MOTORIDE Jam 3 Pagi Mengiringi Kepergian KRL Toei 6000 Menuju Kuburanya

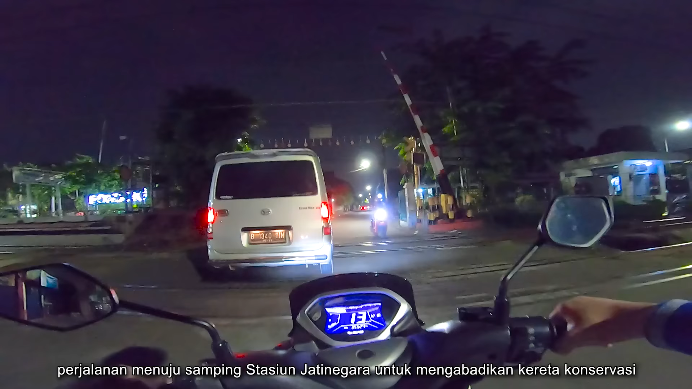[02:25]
Kita ke tempat kereta KLB konservasi. Huh?
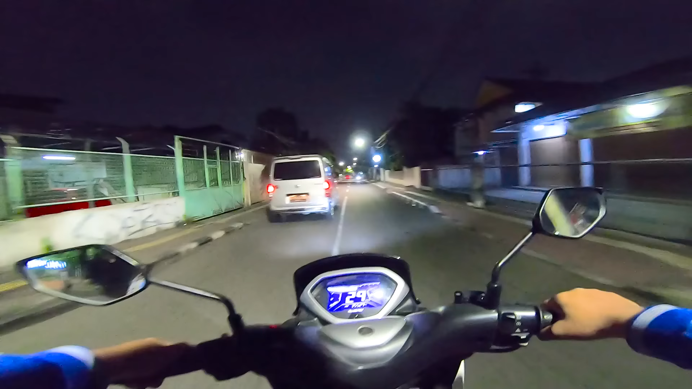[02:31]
Nah, ini kita mau ke arah Jatinegara nih. Nanti akan ada pengiriman kereta yang sudah mati dari Manggarai mau dikirim ke kuburan kereta di Pasir Bungur, teman-teman. Iya. Nah, kita mau keluar dulu ke Jalan Matraman.
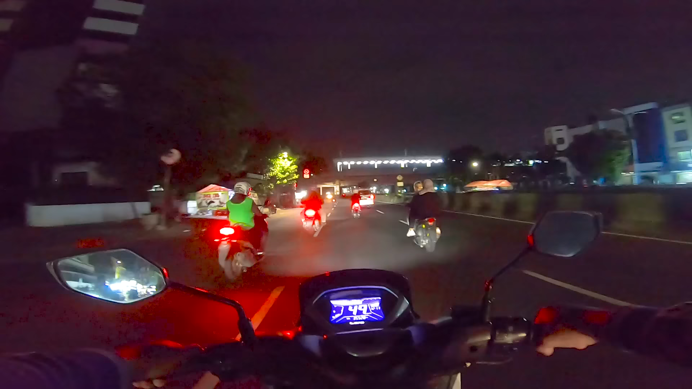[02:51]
Stasiun Matraman di atas, lampunya nyala terang. Halte Transjakarta ini bagus nih. Lampunya bersinar-sinar. Wow, salah jalan. Injek jalan yang rusak.
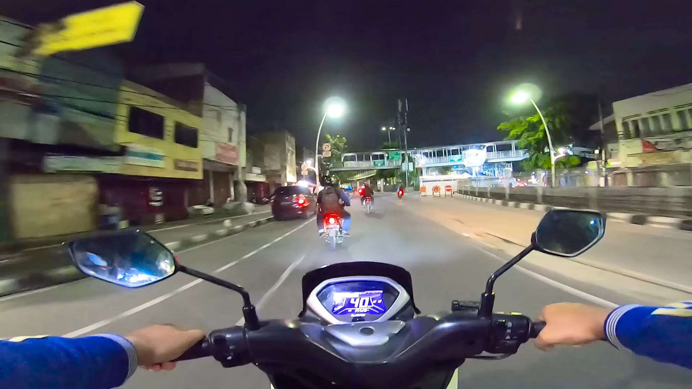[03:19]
Ini jembatan penyeberangannya bercabang-cabang. Soalnya banyak halte di mana-mana. Banyak halte busway. Ini jembatan penyeberangan jauh banget nih. Jalannya kelengar tuh. Jalannya menyala-nyala, teman-teman.
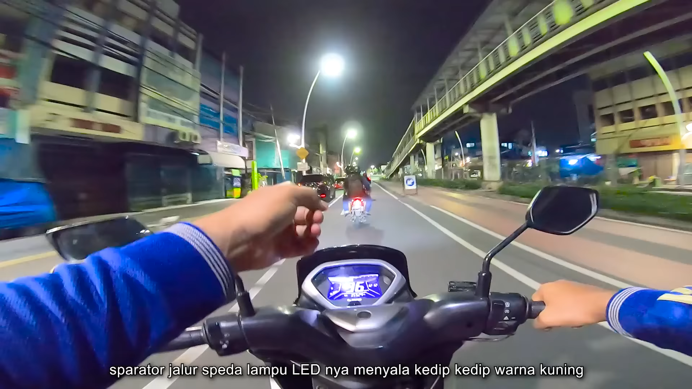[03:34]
Ini lampunya itu pakai tenaga surya, jadi baterainya itu ngecasnya pakai tenaga matahari.
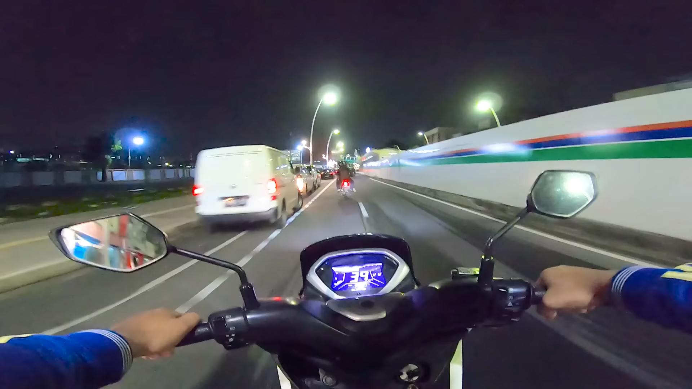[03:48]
Jadi kalau siang dia menyerap sinar matahari, disimpan jadi energi. Malamnya dipakai buat nyalain lampu. Nih, kita sudah sampai di area stasiun Jatinegara. Banyak taksi di sebelah kiri.
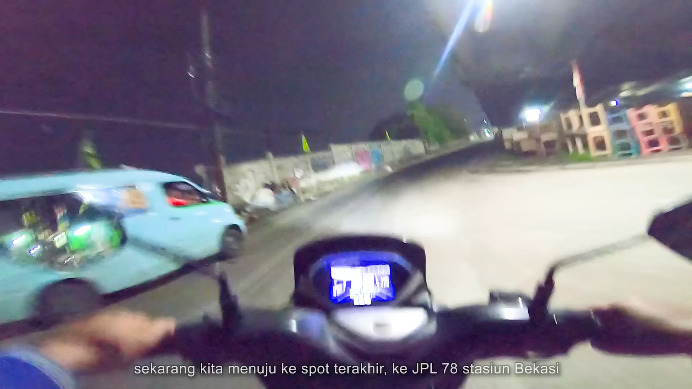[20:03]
Sampai di stasiun Bekasi. Masih ada konten tadi. Masa kereta kontainer lagi jalan. Oh iya. Oh, sudah dapat dua kali nih.
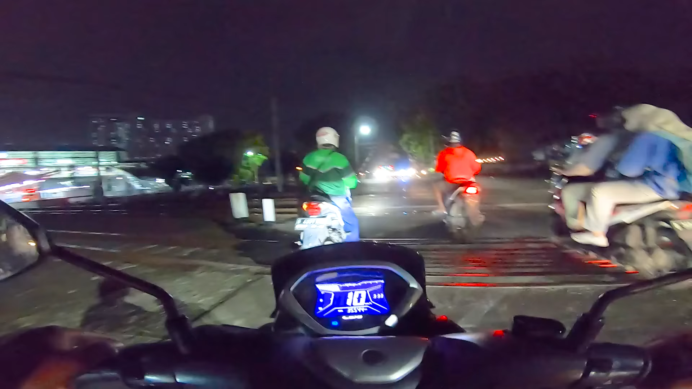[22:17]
banyak KLB. Nah, kita cegat KLB konservasinya di sini, teman-teman. Wah, ada truk besar.
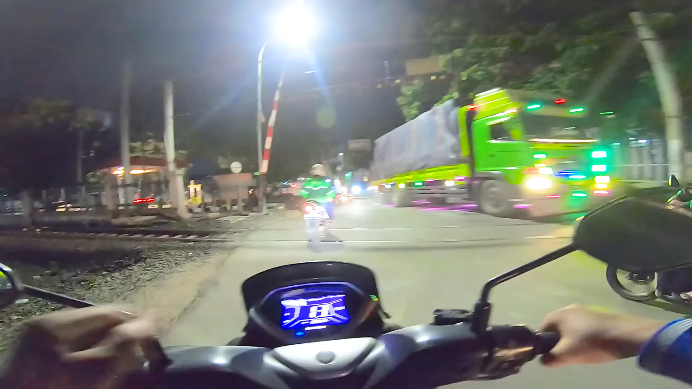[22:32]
Kita parkir dulu ya.
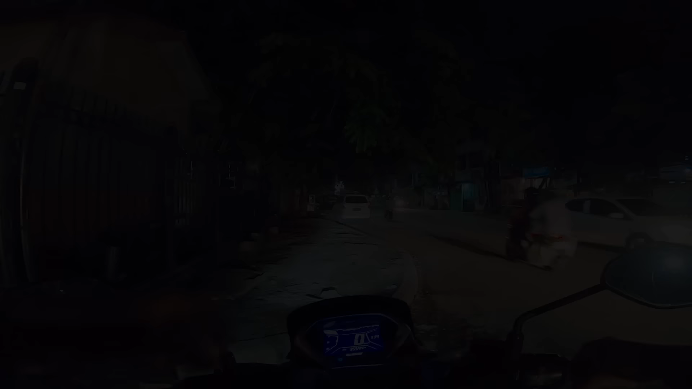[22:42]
Oh, itu dari sebelah kanan. Itu dia, teman-teman.